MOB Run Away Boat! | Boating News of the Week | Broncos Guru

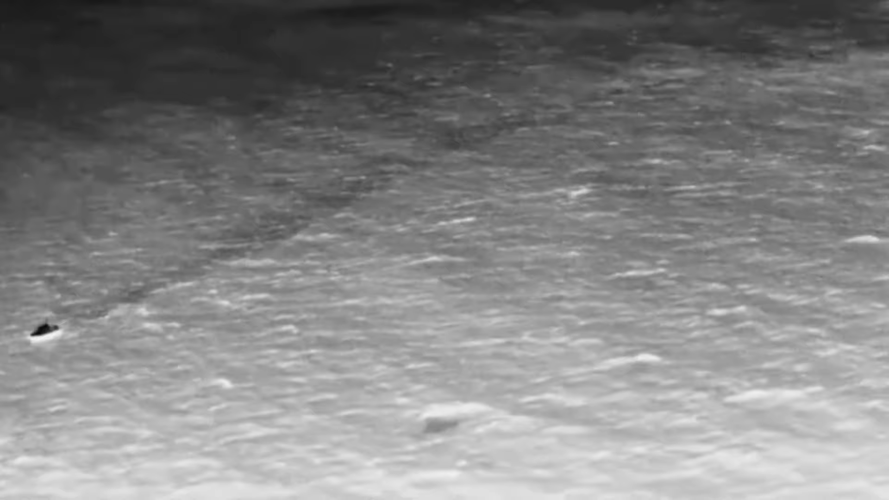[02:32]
when all of a sudden, on their return back, they realized one of their teammates had gone missing. They quickly called local authorities, alerting them to a missing person in the water,
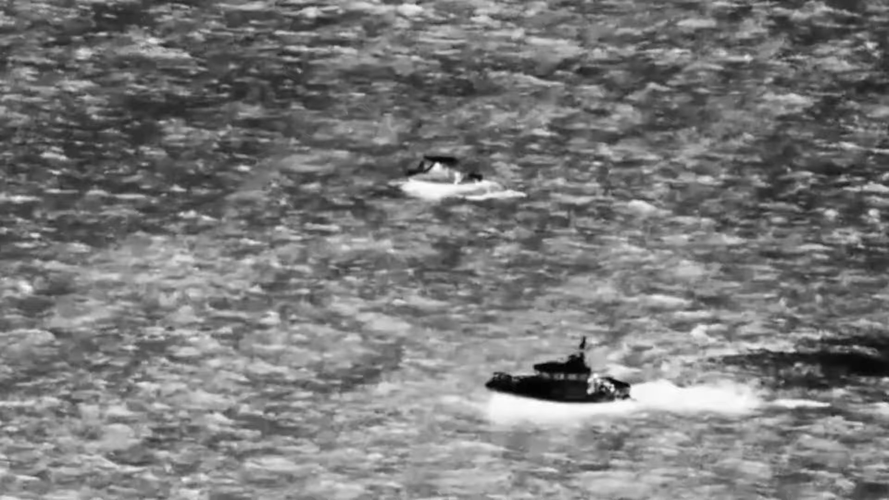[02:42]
and crews jumped into action with a search and rescue mission to try and find the high school student who was missing on the kayak.
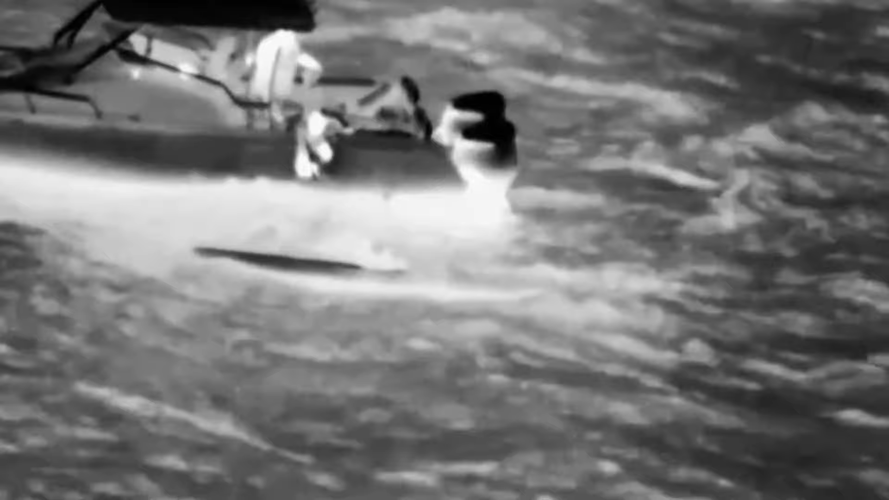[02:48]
The initial report came out at 6.30 p.m. that the kayaker was missing.